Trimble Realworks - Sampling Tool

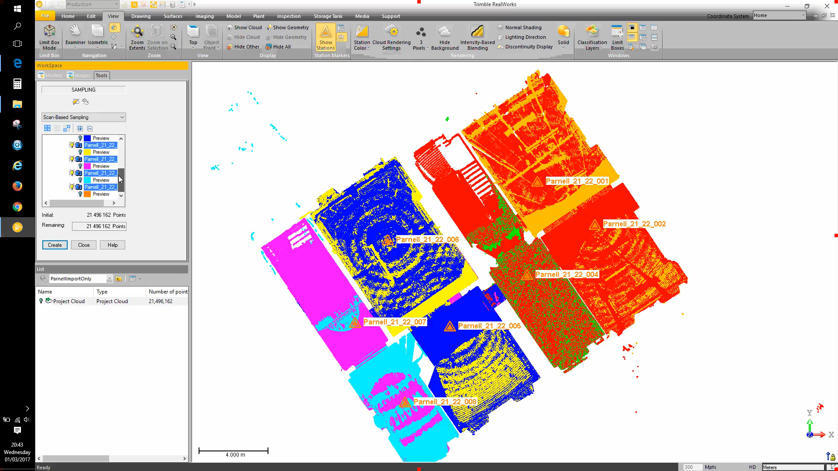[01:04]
If I go to the view ribbon and change the colour rendering mode to station colour, the colours in the 3D view will correspond to the scan station colours in this list here. So with them all selected, tapping on a light bulb will deselect all of them in the 3D view.
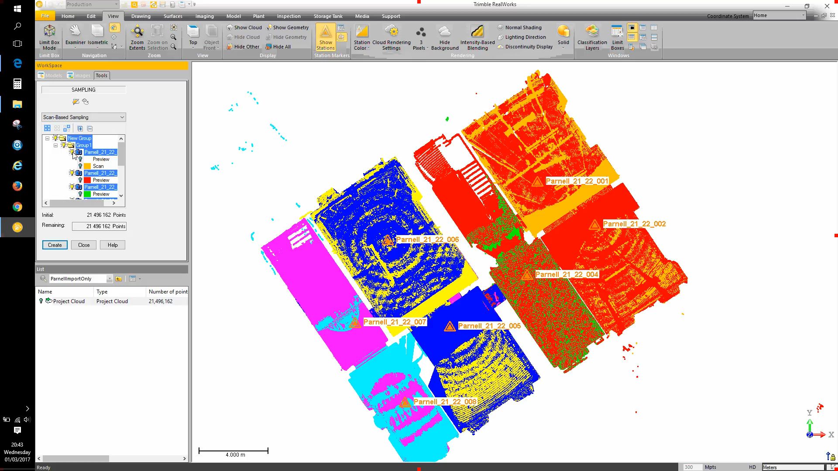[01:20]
Whilst they're all selected, tapping on any light bulb in this list will bring them all back on again. So I want to have them all off to begin with and
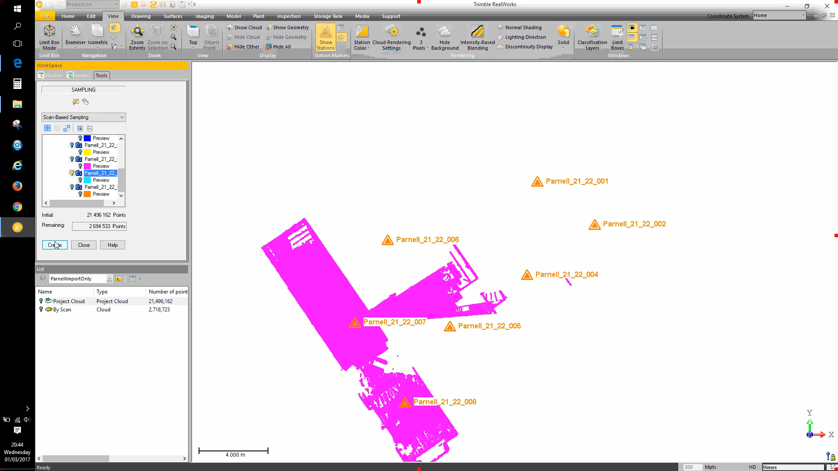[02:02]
Simply a case of selecting it, hitting create and now I have the data from that scan station as well. I'll close up the tool and at the present time I've got duplicated scan points. So I have scan points that are in these clouds here but they're also present in the project cloud. To change that situation so that there's only one set of point data that exists in these individual clouds and also in the project cloud,
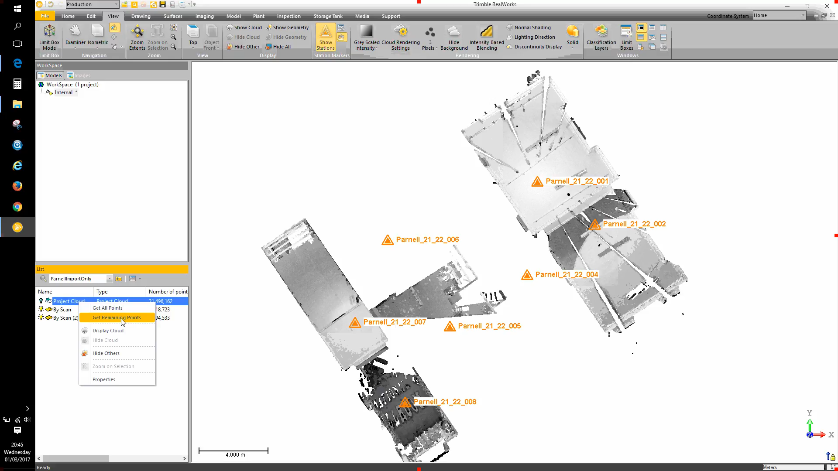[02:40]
right click on the project cloud and choose get remaining points. So the size of the project cloud has reduced because the points that are in these two clouds have been removed from it.
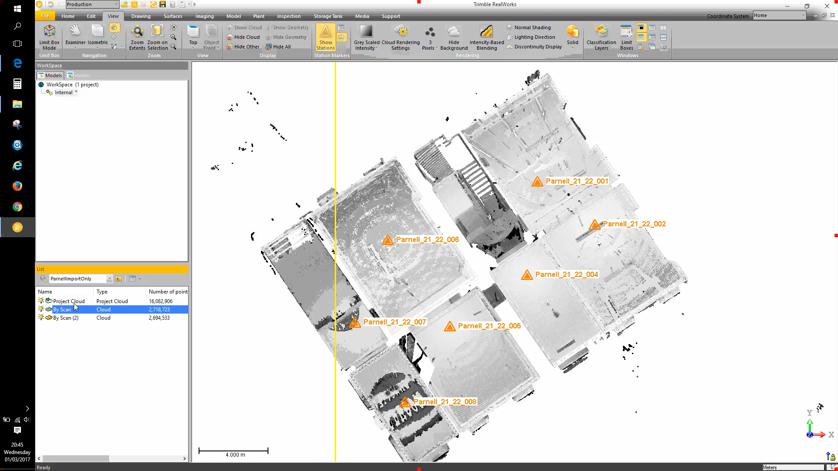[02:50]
Now I can turn off the light bulbs for the scans that
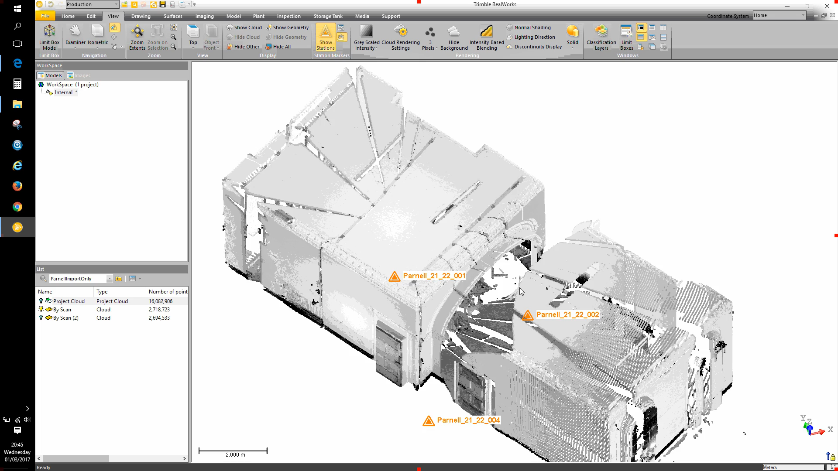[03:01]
I'm not interested in or the point clouds I'm not interested in at this particular time. And that just leaves me with the data from the scan station that I'm interested in isolating or editing or doing something specific with having separated it from the rest of the project point cloud. After editing if I should want to merge the